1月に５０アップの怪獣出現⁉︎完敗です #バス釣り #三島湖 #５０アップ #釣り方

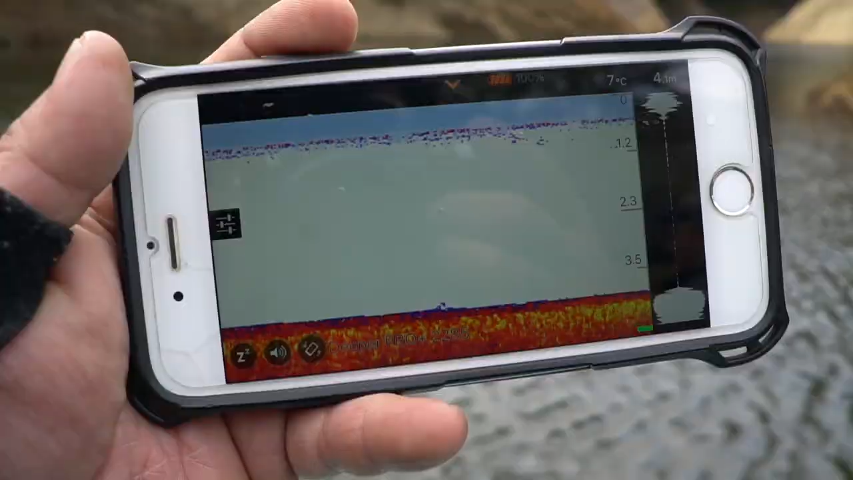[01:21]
On screen: water 7°C
水温7度で4.
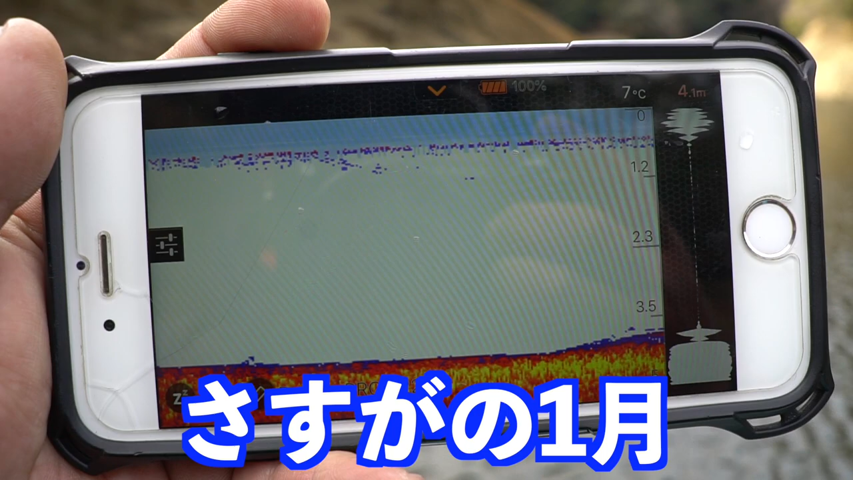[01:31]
On screen: depth 4.1 m, water 7°C
1m
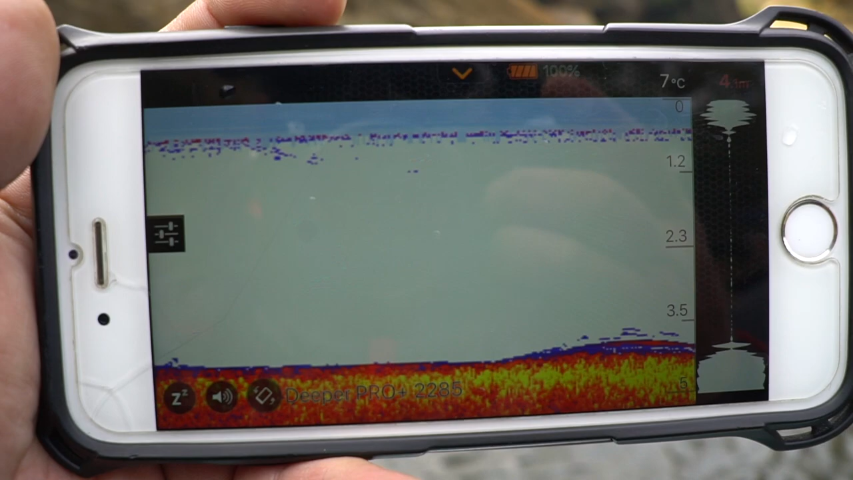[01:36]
On screen: water 7°C
この下にいい感じのオーダー入ってますねこれにデカバス付いてればアラババとか浮いてバクンチをしてくれるかもしれないですね
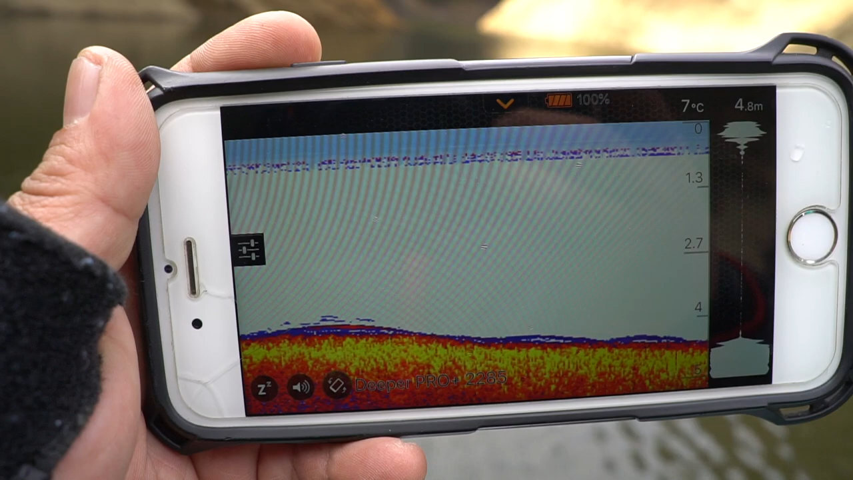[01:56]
On screen: depth 4.8 m, water 7°C
はいはいこの岬絡みで下に何かあるはい
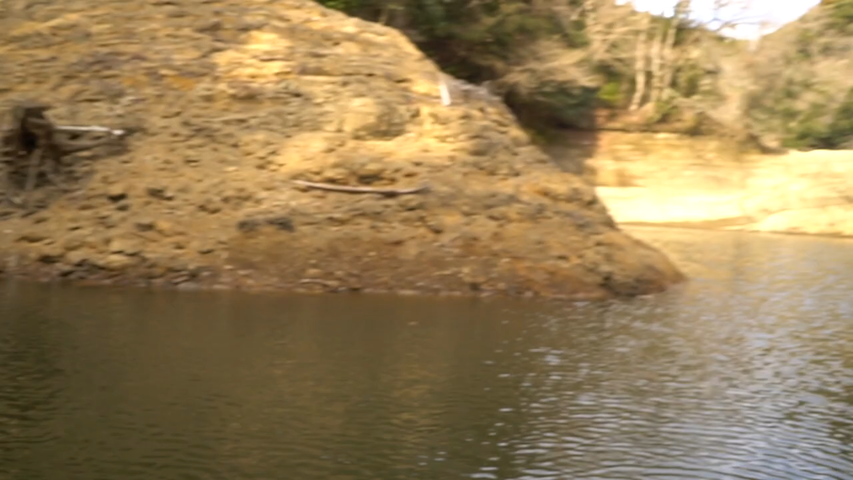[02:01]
ここで5m
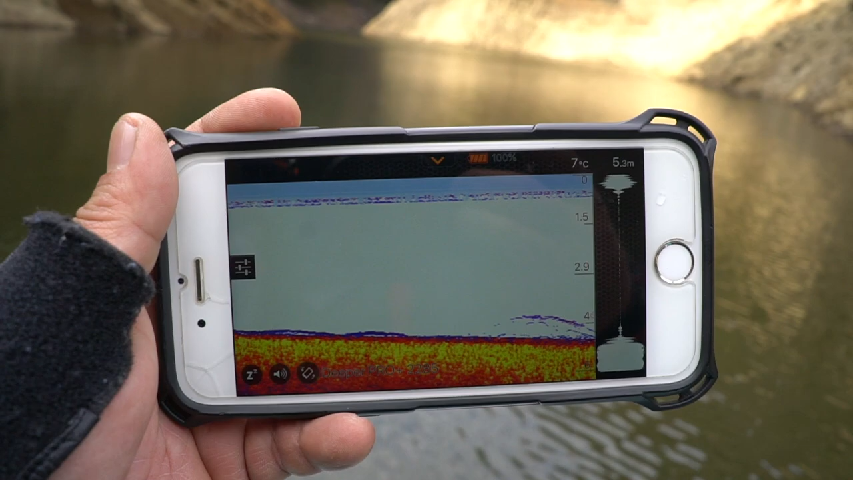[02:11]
On screen: depth 5.3 m, water 7°C
岬の所で4mでなだらかに今掛けたらかにそこの方に小田みたいなのがあるんですけどそれに魚マークが写ってますね
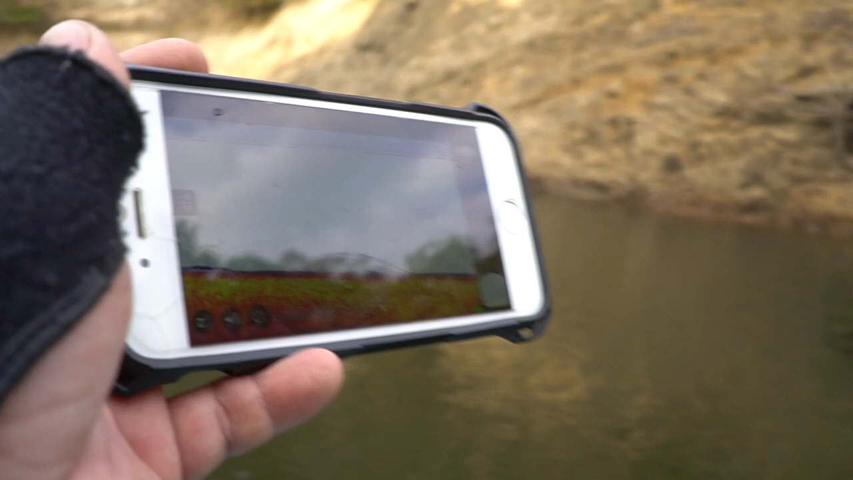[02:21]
これ何だろうこれ何だろう小田なのか魚そのものなのか
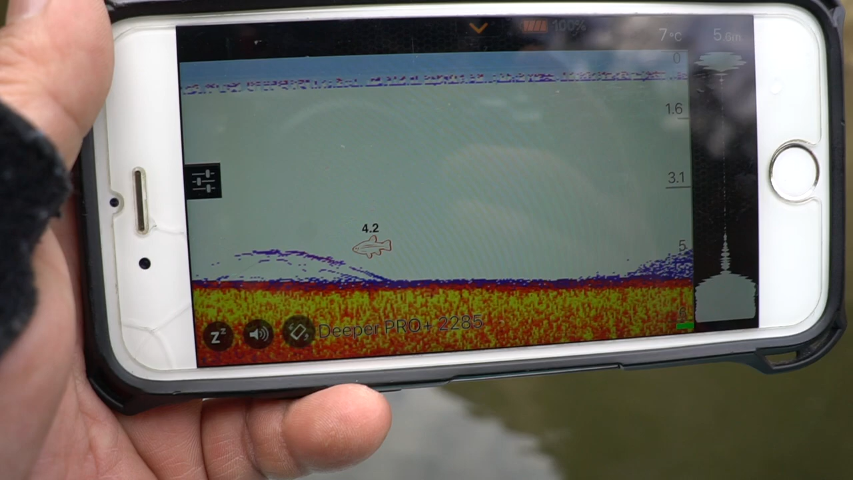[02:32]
On screen: water 7°C
結構なんかそこにガビガビしたなんか多分小田だと思うんですけど結構魚だとちゃんと魚マーク出るんですよってことはこれは小田じゃないかなまあまあちょっとやってみましょうここでもう6mなんですけど中層の3.
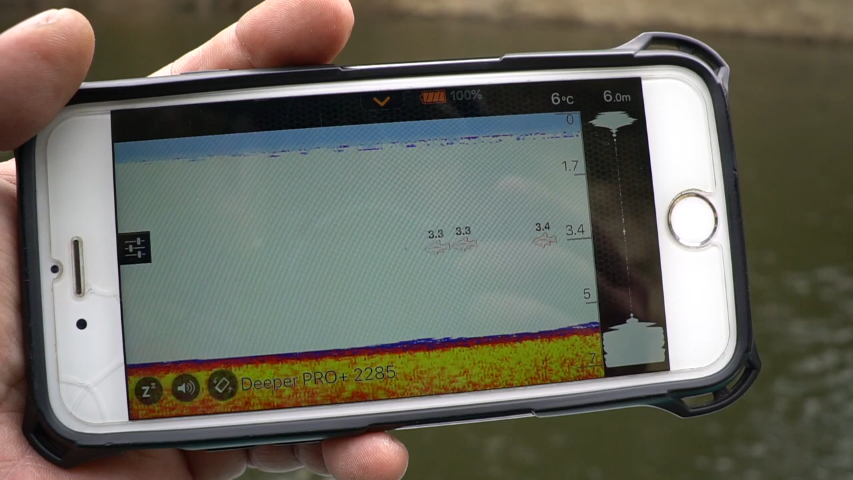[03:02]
On screen: depth 6.0 m, water 6°C
3とか3.4にお魚マークいっぱいはいいらっしゃいますよ
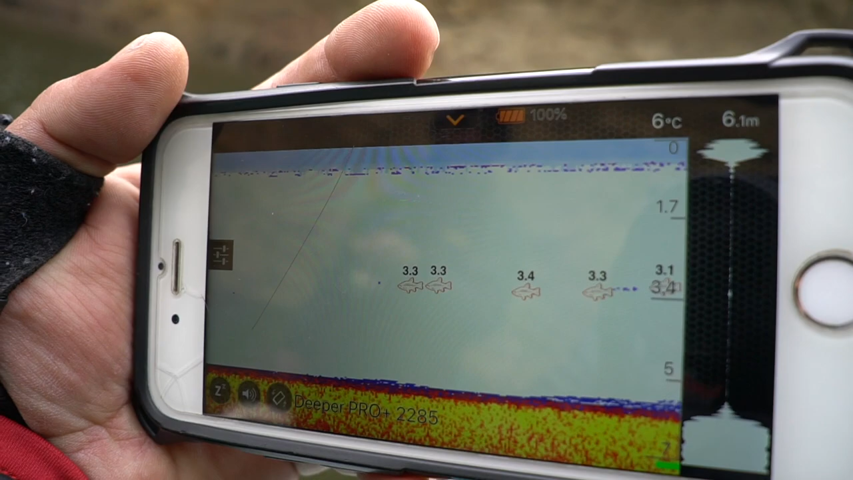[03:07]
On screen: depth 6.1 m, water 6°C
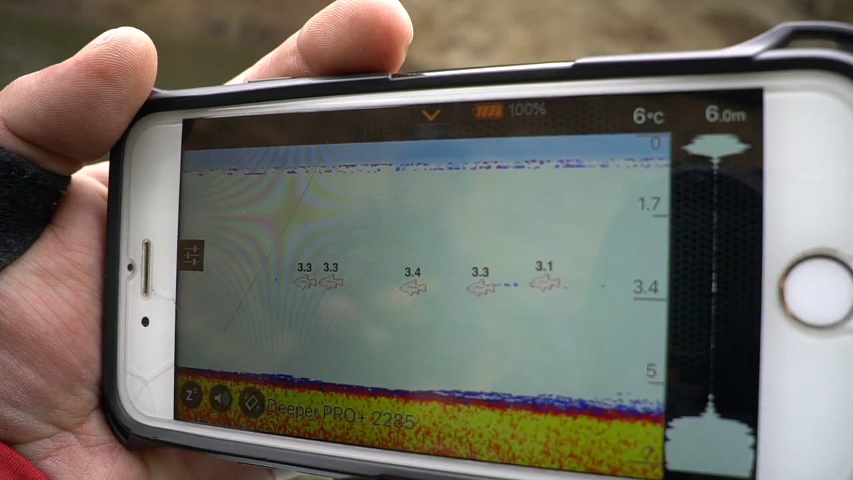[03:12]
On screen: depth 6.0 m, water 6°C
これがベイトであればかなりまあでも写り方的に超ちっこい感じですよね